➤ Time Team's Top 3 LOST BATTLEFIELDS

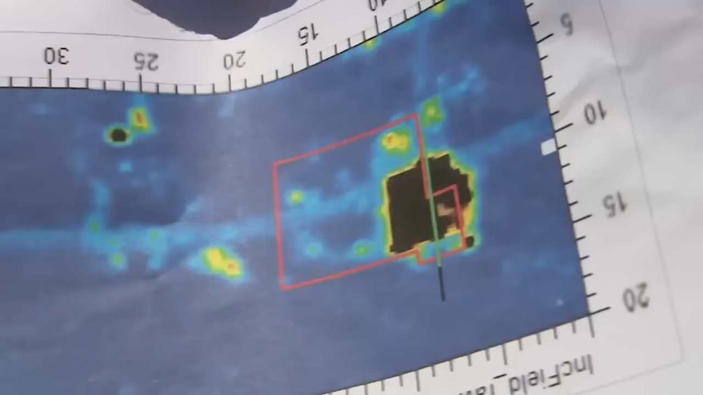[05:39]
but certainly something that's going deep into the ground and appears to have collapsed and be full of rubble.